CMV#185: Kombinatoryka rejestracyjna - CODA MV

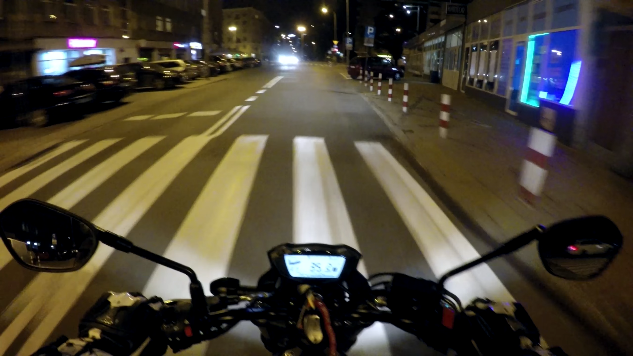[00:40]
Słuchajcie, będę sapać Po prostu będę sapać, będę dyszeć Będę robić takie różne dziwne dźwięki Będą ze mnie wychodzić Widzicie, jest dziesiąta Po dziesiątej Nie wiem,
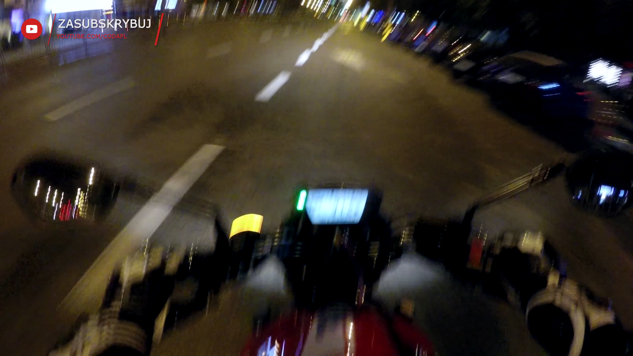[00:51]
czy ten zegarek dobrze chodził No nieważne, w każdym razie Jest za gorąco Żeby myśleć, jest za gorąco Żeby być na zewnątrz Za gorąco, żeby jeździć Po prostu jest Jest za gorąco, no I tyle Ale w związku z tym, że